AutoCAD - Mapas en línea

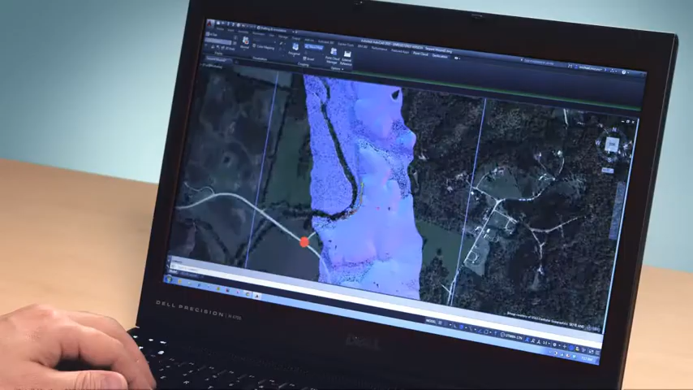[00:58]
so we know where in the world the scan took place.